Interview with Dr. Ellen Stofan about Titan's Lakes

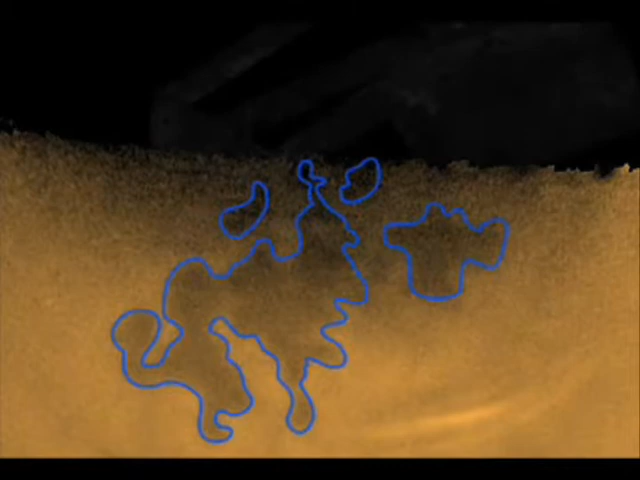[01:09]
This particular strip went the furthest north that we had ever seen on Titan.
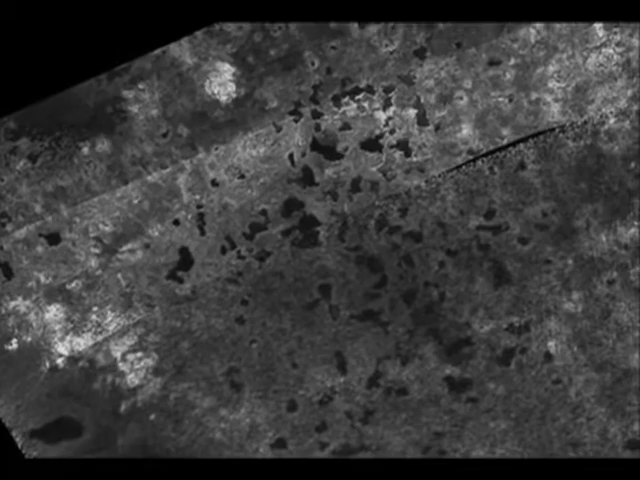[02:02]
So these are quite a lot of lakes, and some of them quite substantial in size.
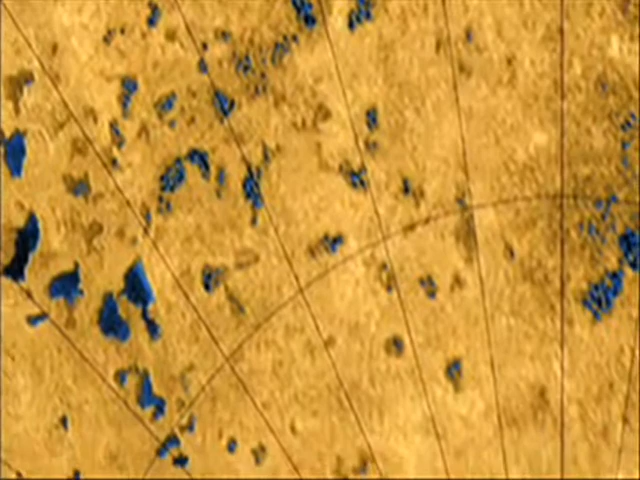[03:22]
They have channels feeding into them, just like you have rivers feeding into lakes on the Earth.